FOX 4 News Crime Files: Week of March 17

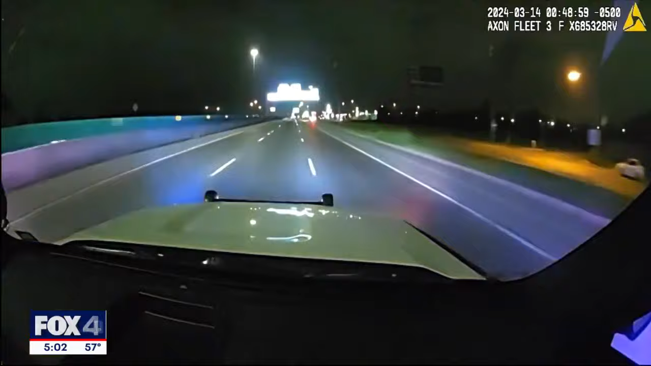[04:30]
After the officer was shot, he radioed for help as the Camaro took off. Camaro's exiting at Wheatland at 35. Officers located the car on East Keese Boulevard and attempted to stop it, but the driver sped off. Nickleberry eventually ditched the car in the parking lot of an apartment complex off Chesterfield.
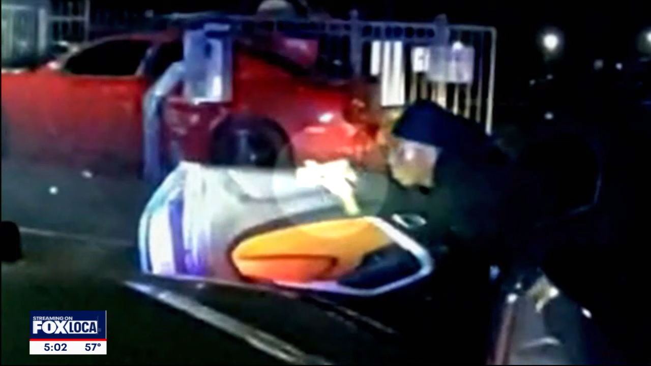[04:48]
A freeze frame of police dash camera video shows what Chief Garcia says is a gun in Nickleberry's hand.
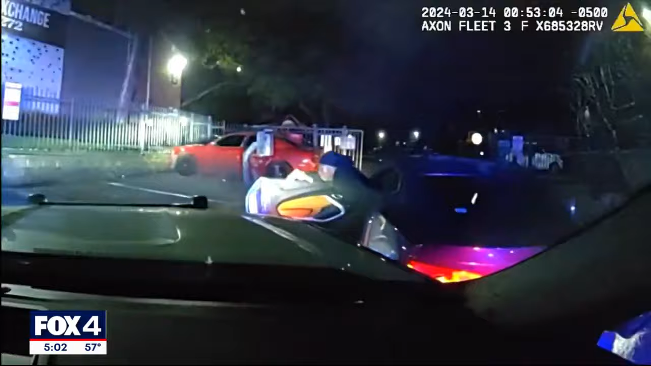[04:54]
He and two others ran from the Camaro. Three others stayed in the car.
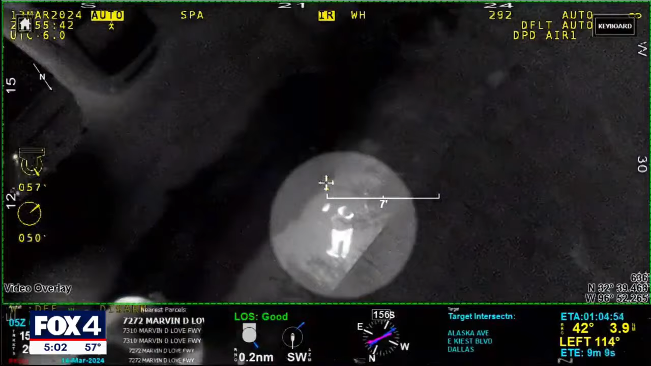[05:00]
With the help of Air One, officers were able to locate Nickleberry and take him into custody.